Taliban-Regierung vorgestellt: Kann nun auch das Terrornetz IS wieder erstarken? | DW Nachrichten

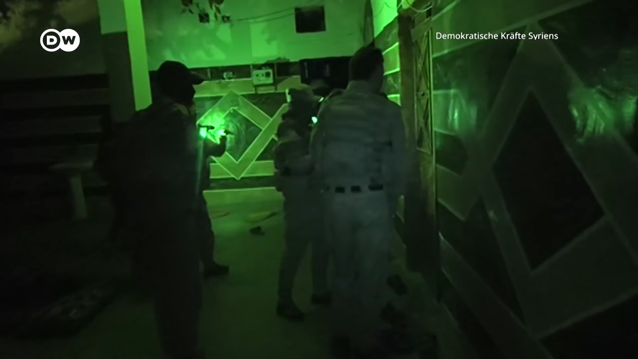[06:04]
Bei solchen Razzien wollen sie die Drahtzieher stellen. Häufig kommen Tipps von Nachbarn.
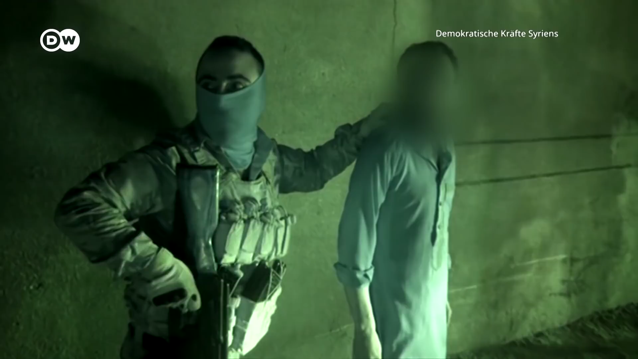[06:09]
Vor kurzem erst haben sie einen hochrangigen IS-Anführer festgenommen.